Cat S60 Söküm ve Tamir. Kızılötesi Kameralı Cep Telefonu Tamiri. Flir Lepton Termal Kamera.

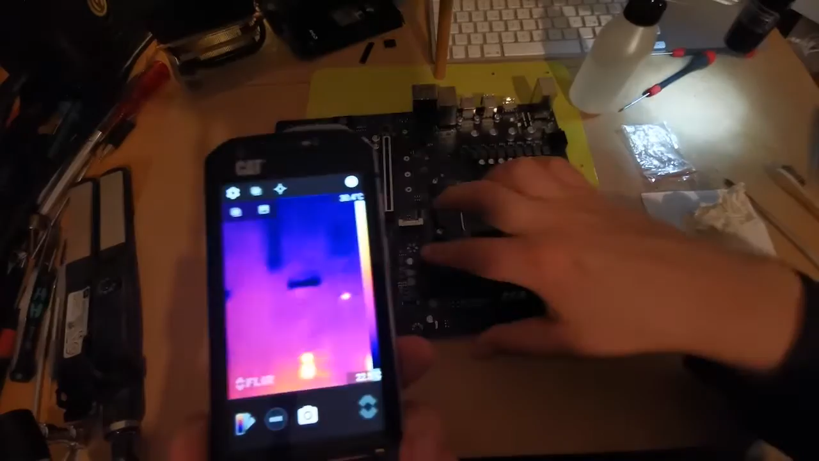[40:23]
Bak parmağımı koyuyorum onların üzerine.
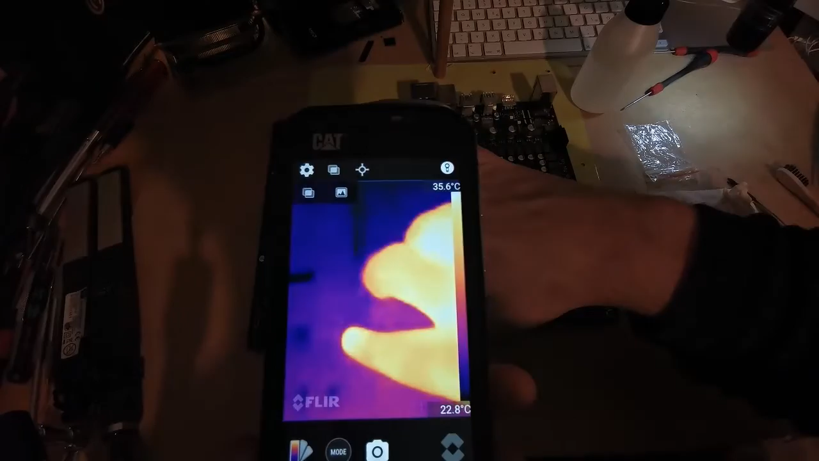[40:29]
On screen: scale top 35.6°C, scale bottom 22.8°C
Parmağımı onların üzerinde bir süre bekletiyorum.
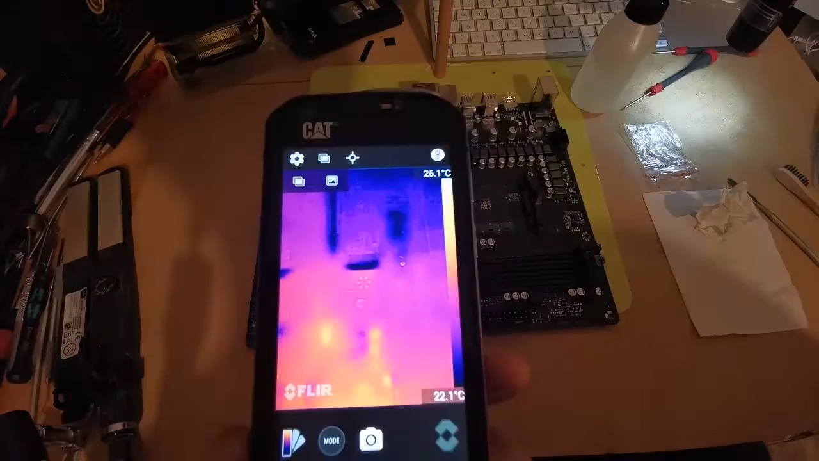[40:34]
On screen: scale top 26.1°C, scale bottom 22.1°C
Bakın çevreye göre, çevredekilerine göre algılayamadığı için işte. Programı çok kötü ya. Bir programı indirmek lazım. Yani bunu kitlemem lazım.
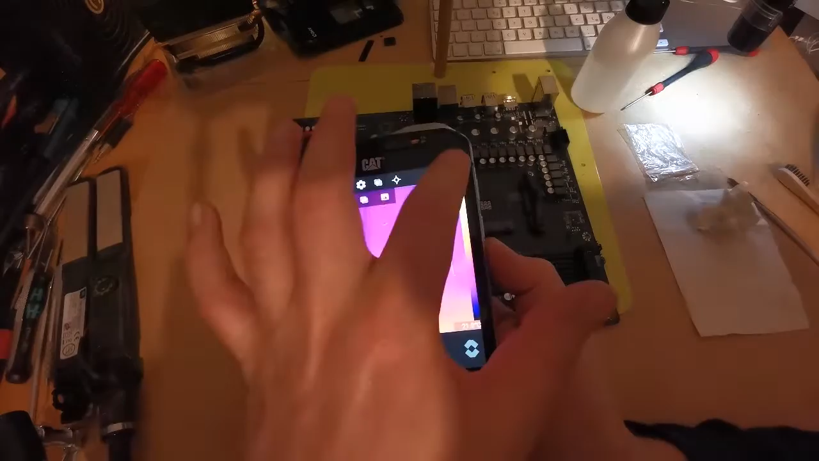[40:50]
Kitleme özelliği de yok değil mi bunun?
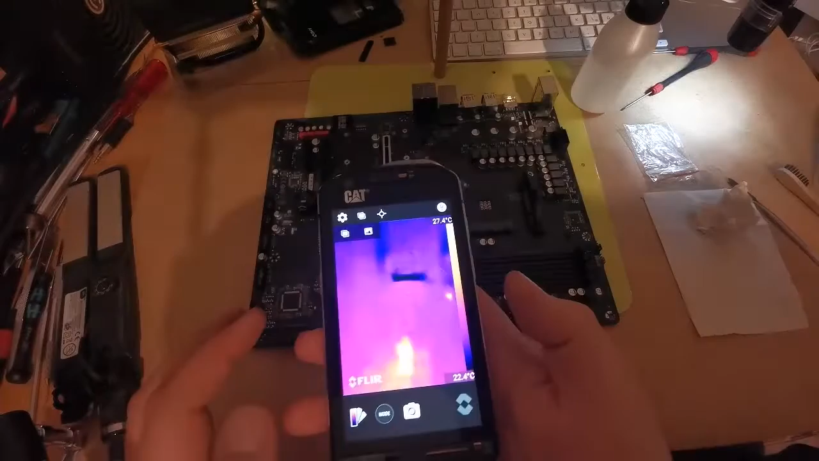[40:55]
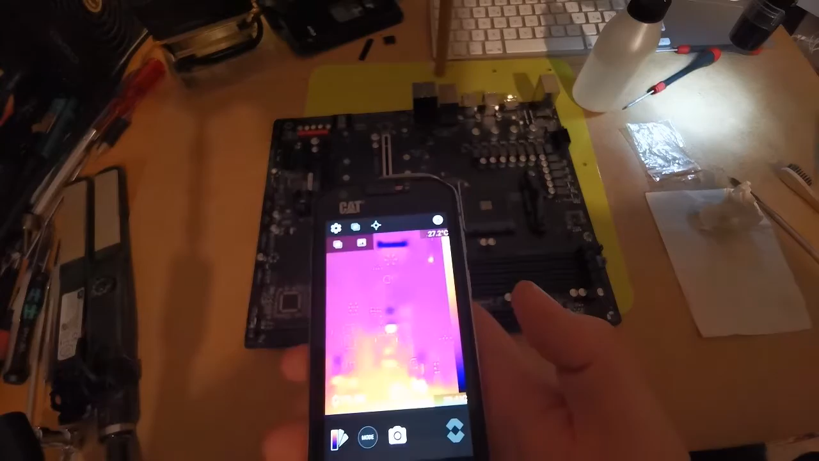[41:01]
Bak şimdi şurada kırmızı bir parça görüyorsunuz ya, o işte az önce dokunduğum parçalar.
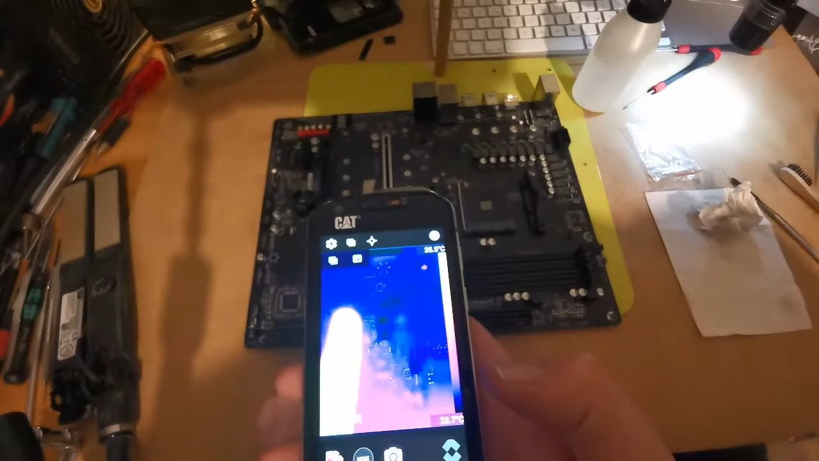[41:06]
Ne? Aynen. Şimdi bak bir daha üzerine dokunuyorum.
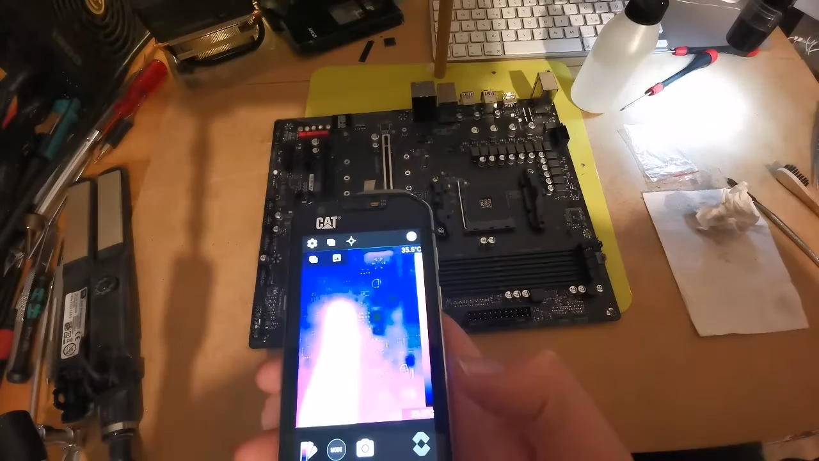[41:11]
Ve onların ısınmış olması lazım. Aynen. Bak şu parçalar ısındı.
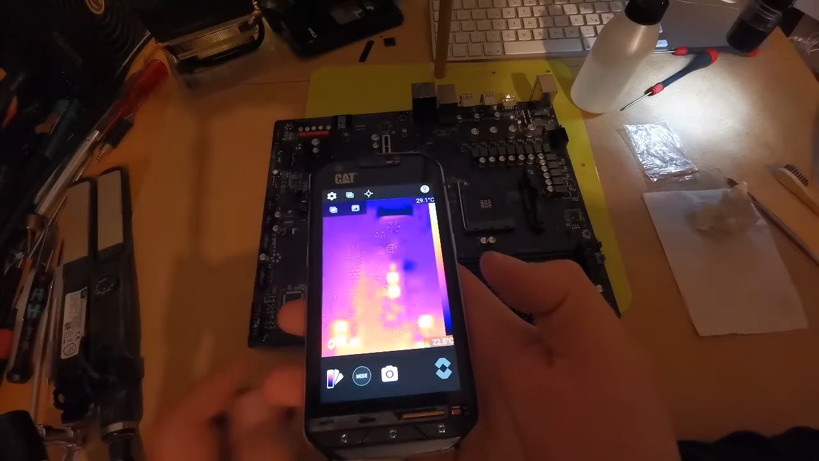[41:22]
Ama bak tam kameranın ortasında iki tane burada ısınmış parça var. Ama onları sizin elle falan anlamanızın imkanı yok.
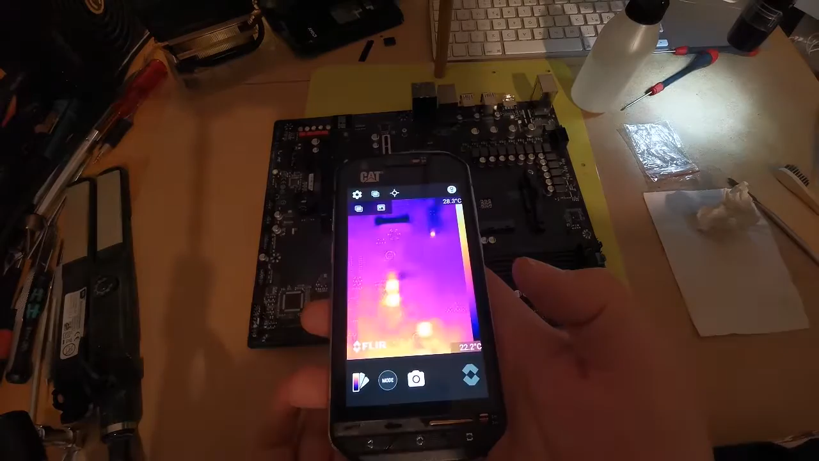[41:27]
Yani sadece el ısısıyla duruyorlar.
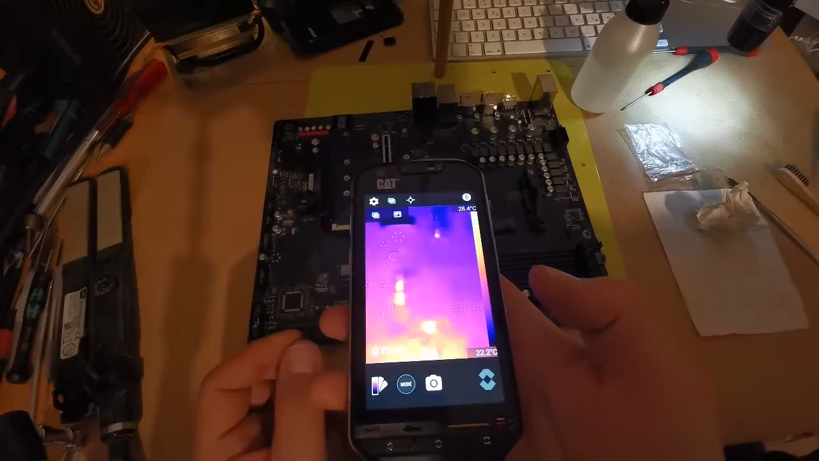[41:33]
Bazı parçalar işte o kadar az ısınıyorlar kısa devre oldukları halde. Üzerlerinden çok az şey geçiyor.
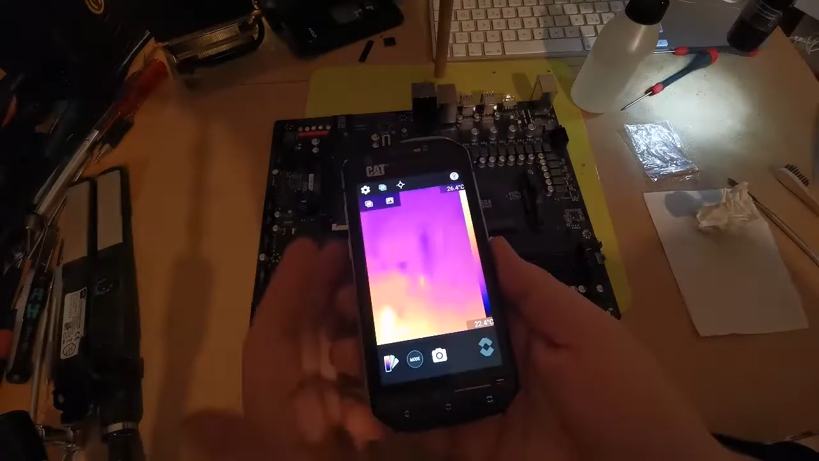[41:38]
Şimdi burada düzgün bir şekilde anlatamadım ki üzerinde gerçekten bu program çok kötü gerçekten. Bir tane daha başka program var indirebildiğiniz. Adı neydi unuttum.